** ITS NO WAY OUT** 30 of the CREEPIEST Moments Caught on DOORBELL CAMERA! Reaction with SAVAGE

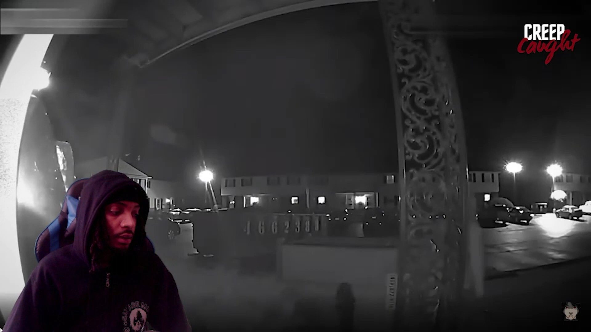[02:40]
Unsettlingly, a second suspect emerges from a nearby dumpster and also. That would have been a nasty setup.
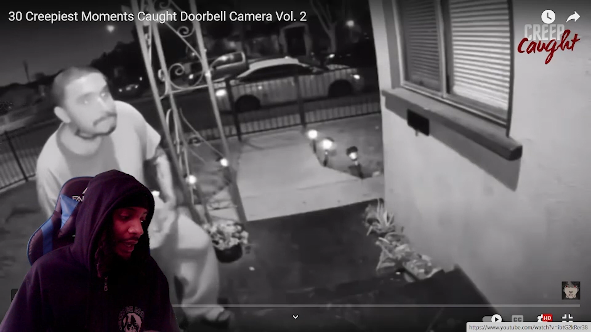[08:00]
Damn, so it was nothing they could really do with him. I wonder, bro, all that gonna lead to something. He gonna do something that's, you know, cause that ain't really nothing, but he gonna like go crazy one day. Gotta be. Seem like it's programmed to happen. Shit, he banging on everything else. Just insert a person in one of them scenes and it's gonna get ugly, bro. Sheesh. Get that guy off the streets. Look at this dude, bro.
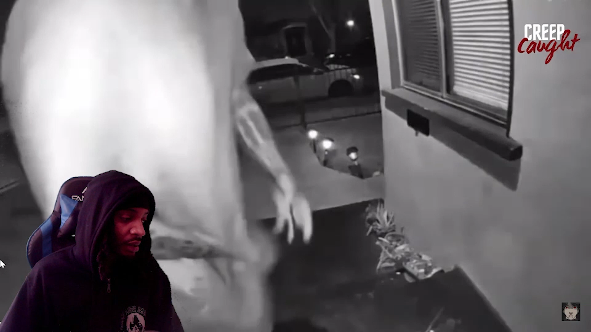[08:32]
And while reaching for something, possibly a pistol, he's trying to look back into the home through the blinds.
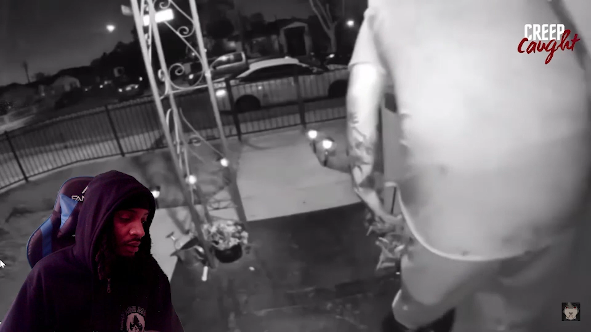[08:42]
This is a frightening and disturbing scene. What's that other thing in his hand?
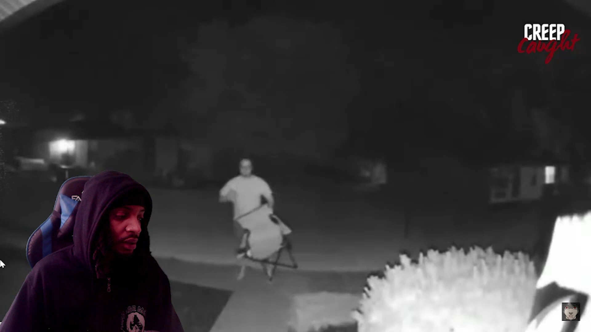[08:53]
The video shows a confused and disoriented man sitting in front of a door with a chair and a beer can in his hand. He pulled up with the lion chair. Definitely drunk. The locals became concerned because they were unsure if he was carrying a weapon. Man, do it look like he had chosen a better time to drink his beer.
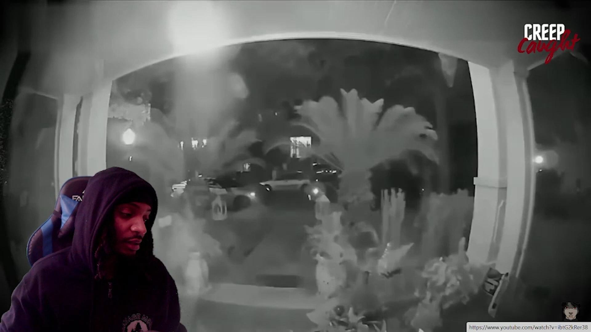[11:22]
A few hours later, the man was caught on the woman's doorbell camera, trying to use her collection of keys to access her house's front entrance.
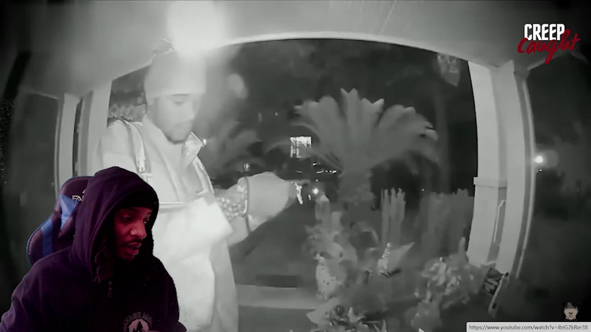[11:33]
But he stole her purse. Fortunately, the keys did not include a door key, so he could only leave by strolling away. If the pair of keys included a house key, things would have turned out very differently.
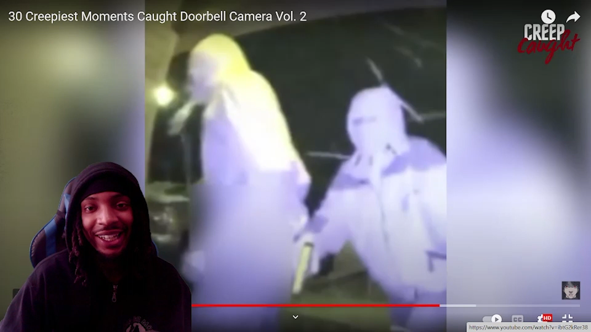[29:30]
I told you, all these niggas deserve the max punishment, supreme belt to asses for doing what they doing and being so stupid at it. As soon as he was shot. Thankfully, the homeowner avoided a horrific situation and made it through the evening.
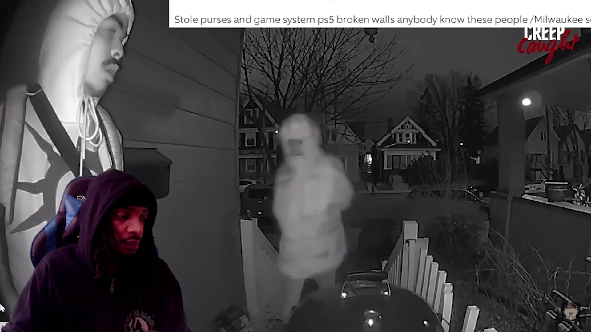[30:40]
According to reports, they broke into a family house and took a few goods, and police are still hunting for them.
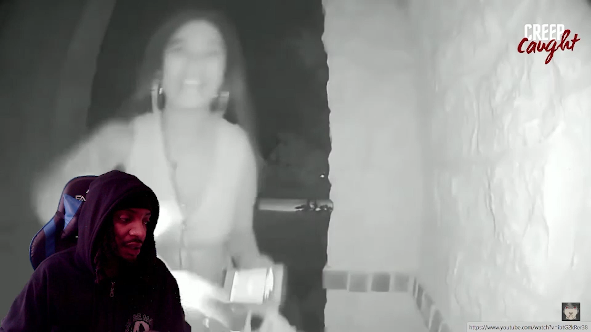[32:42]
In this video posted by WSLS10 on October 18th, 2018, a woman and a young boy approached a Texas home, and the woman did the unthinkable. The woman knocked on the door and ran away, leaving the boy there for the homeowner to claim. The homeowner then opened the door, discovering the child alone. The police assumed that was the child's mother and that she abandoned him at the random house, but that wasn't the case. The woman said her aunt was the child's mother and told her to leave the boy at his father's residence.
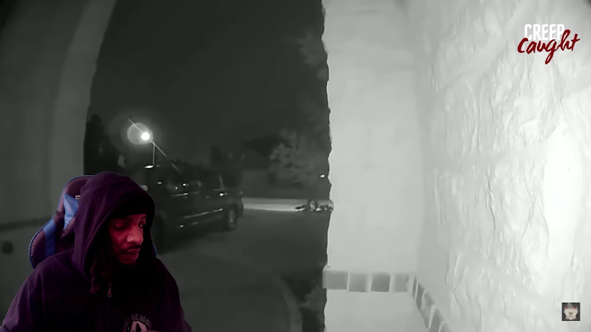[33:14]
The woman stated she fled because it was cold and she lacked a jumper. The issue was that it wasn't the father's house. That was a stranger's home.
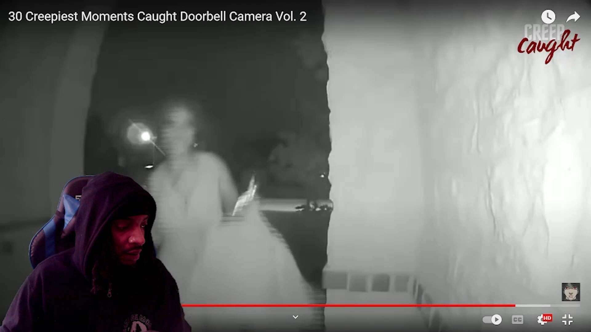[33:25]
The cops took the boy into care and are deciding whether or not the child may return to either of his insane parents. My vote is no. What kind of strategy is to leave the child alone at the... What, bro? This, hold on.